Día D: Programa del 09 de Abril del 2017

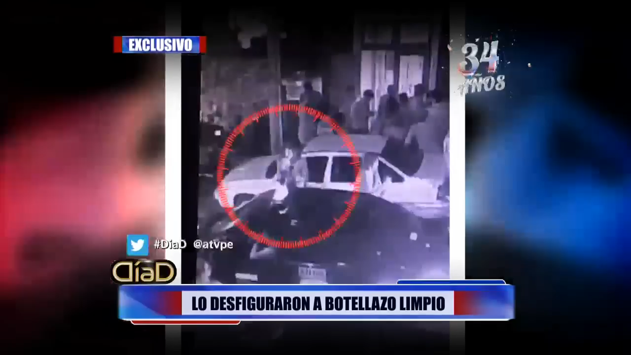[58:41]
La cámara de vigilancia de la calle Paula y Camino capta a Rodrigo Zamorano y segundos después entra en escena Jalil Saba Sanguinetti.